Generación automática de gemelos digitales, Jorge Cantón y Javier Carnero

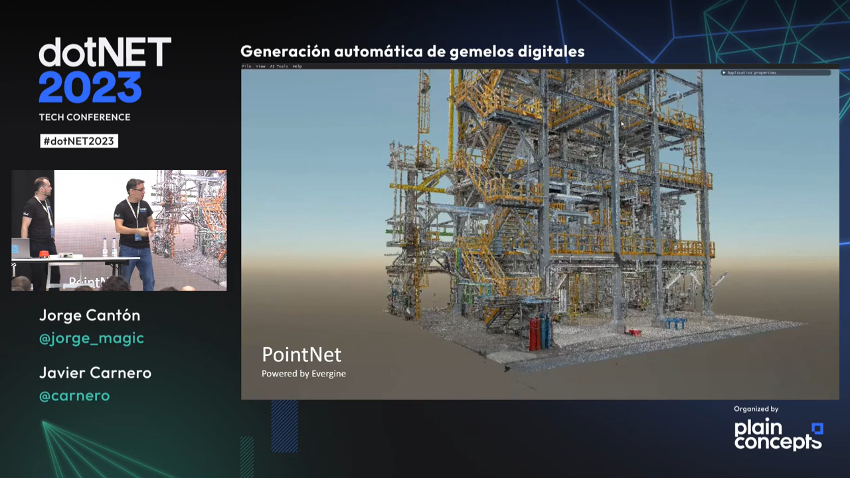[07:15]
Como veis, como comentaba antes, es una infraestructura súper densa porque tenemos una definición,
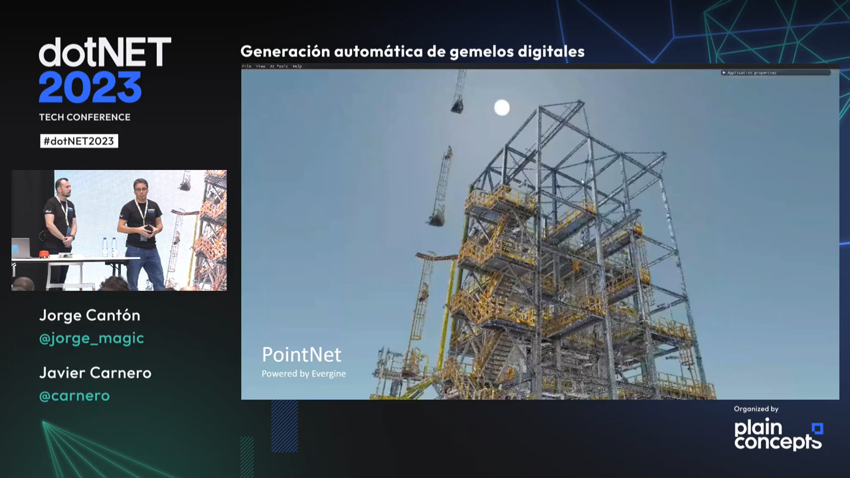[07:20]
una calidad de definición en el escáner muy, muy alta.
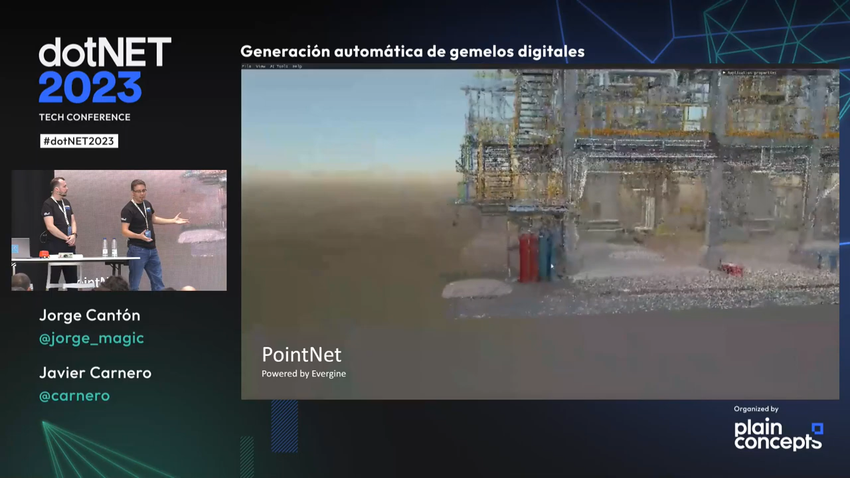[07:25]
Podemos ver desde extintores, podemos ver silos, incluso están por dentro,
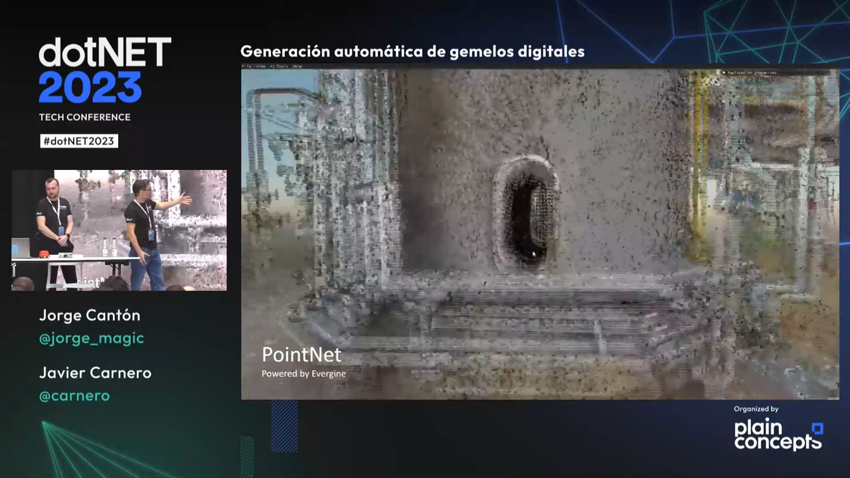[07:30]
todo el escáner de la infraestructura, con todo lujo de detalles,
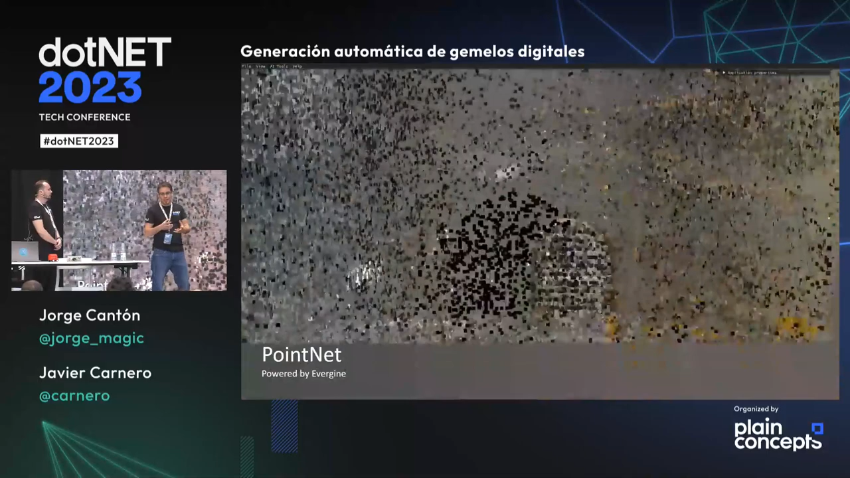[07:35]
en el que podemos hacer todo tipo de mediciones, métricas y todo este tipo de cosas.
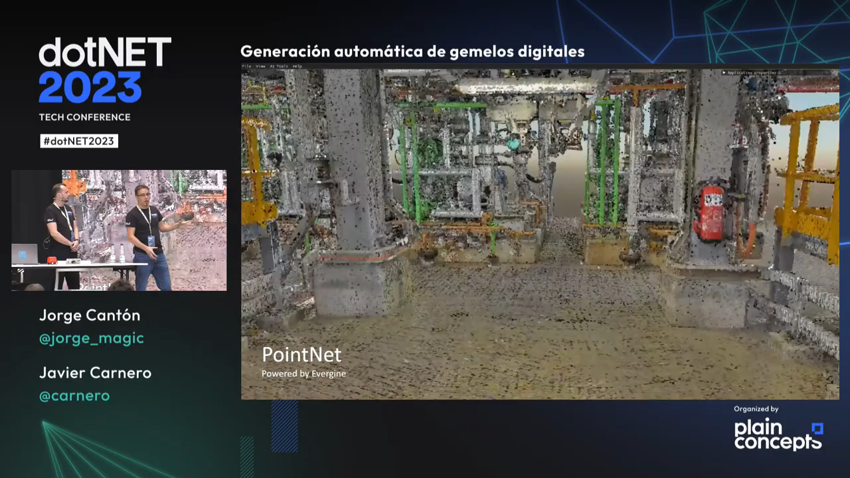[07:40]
Pero como digo, esto habitualmente no se puede ver en tiempo real. Normalmente requiere un proceso de carga y ya lo puedes visualizar. En el sistema que hemos desarrollado podemos visualizar todo esto en tiempo real mientras lo estás cargando. Esto además lo hacemos con una tecnología que se llama Evergen,
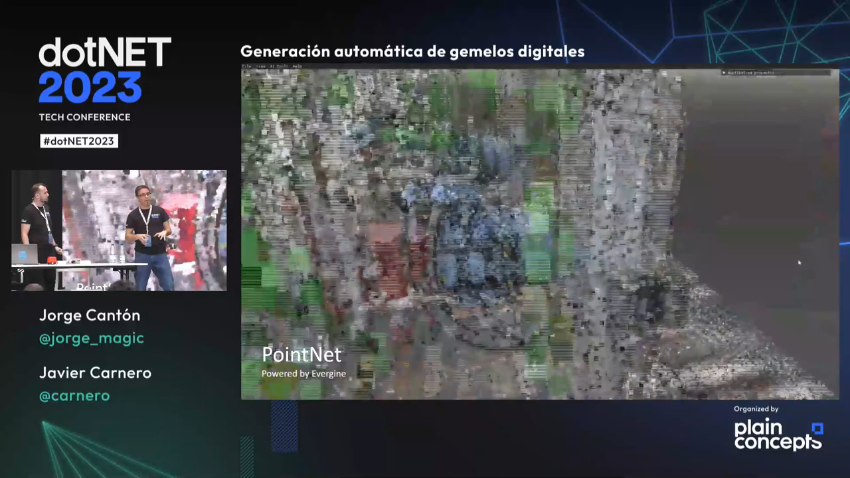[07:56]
que llevamos 10 años desarrollando en Plain Concept, y es un render,
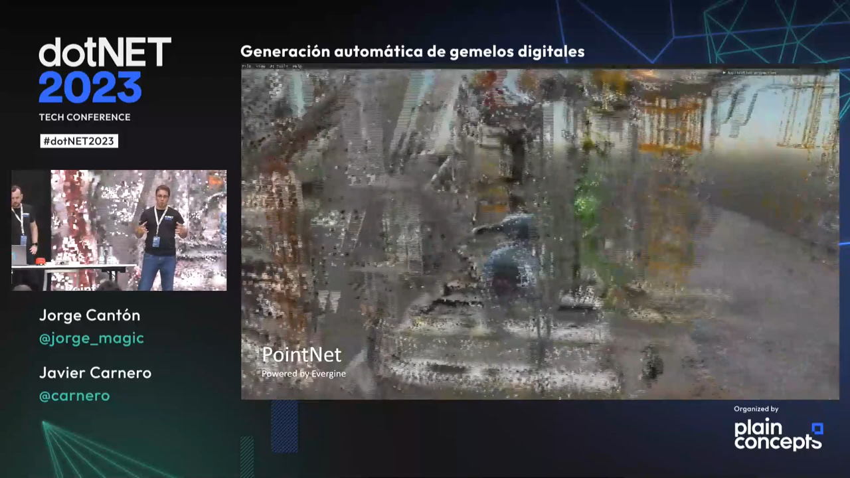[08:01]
es un motor gráfico orientado a industria, con el que puedes hacer todo este tipo de cosas, y es donde hemos incorporado este render para nubes de puntos gigantescas, ¿no? Muy bien. Pero claro, ¿qué es lo que ocurre?
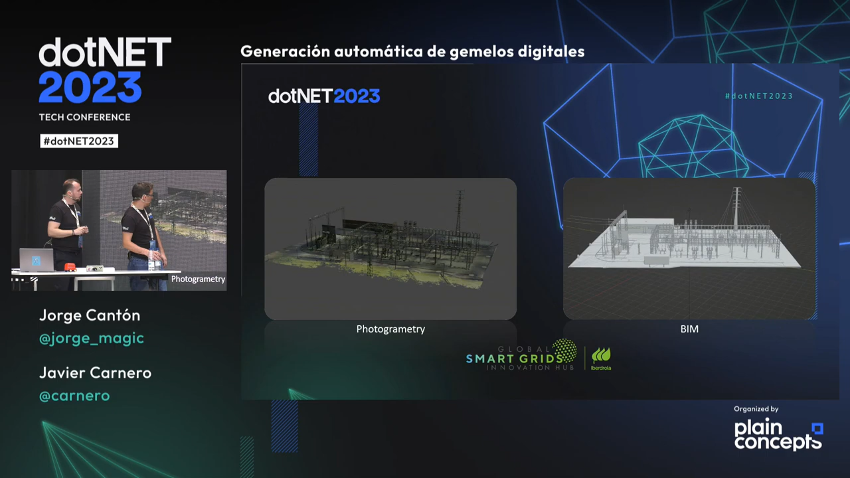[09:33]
La izquierda es una infraestructura hecha con fotogrametría terrestre y la de la derecha es su modelo BIM. El modelo BIM ha sido generado de manera manual. Necesitamos normalmente un equipo entre 3 y 5 personas que durante varias semanas modelan ese espacio y lo hacen realidad.
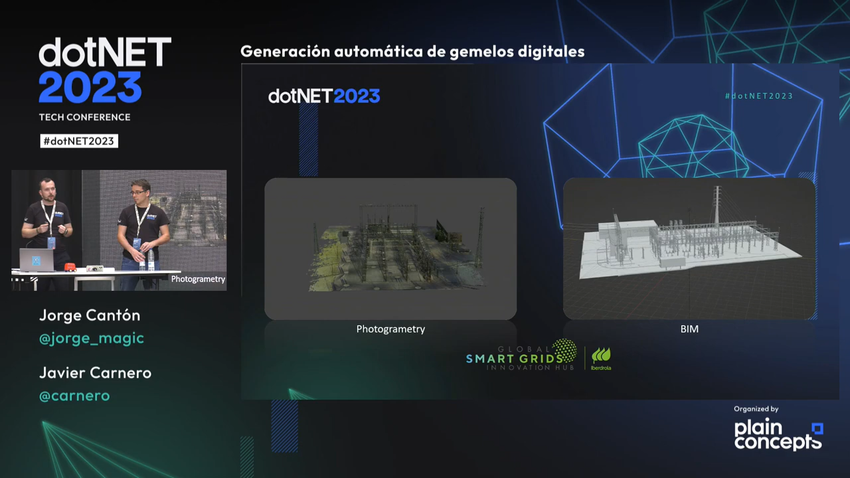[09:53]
Y la fotogrametría es lo que os hemos enseñado antes, que sacamos con sensores.
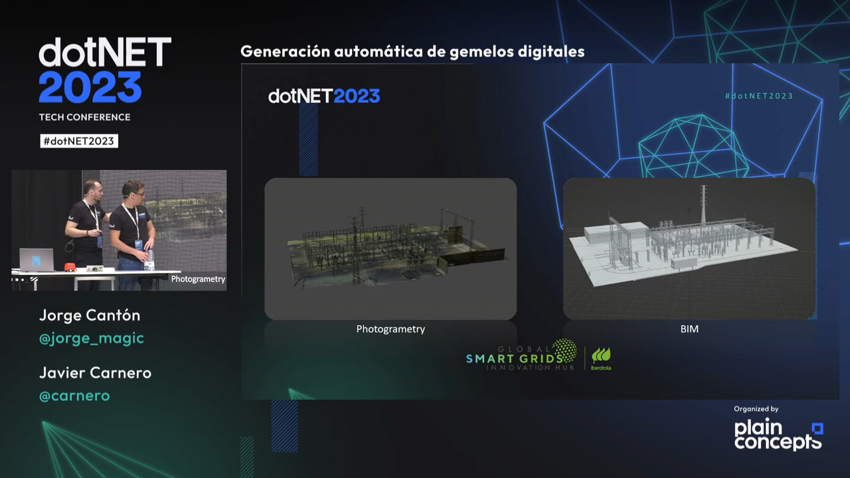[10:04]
En la parte de fotogrametría nos falta mucha información que tenemos en ese modelo BIM.